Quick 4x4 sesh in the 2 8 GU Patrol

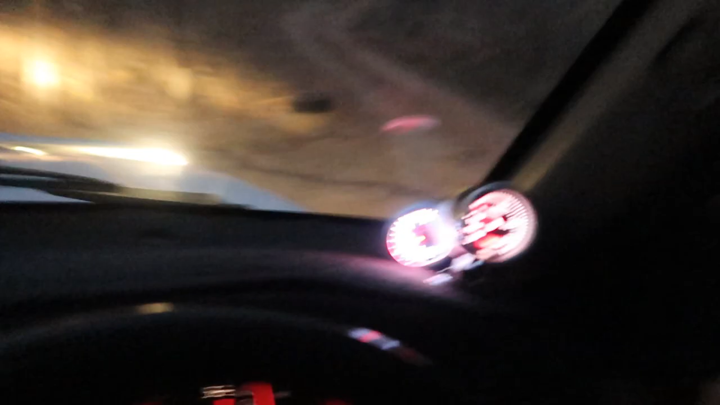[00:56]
So we're up at one of our local 4 drive tracks.